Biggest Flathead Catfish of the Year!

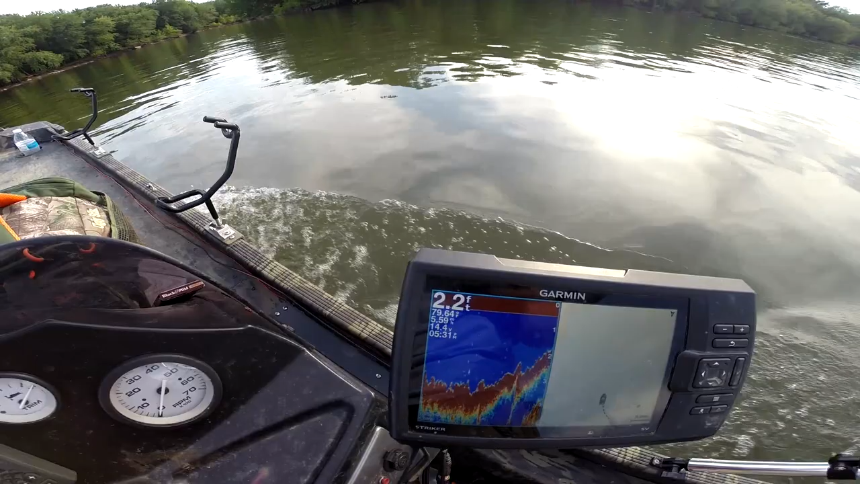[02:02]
So I just gotta take it slow, I mean you can see the bottom, I'll bring my motor up.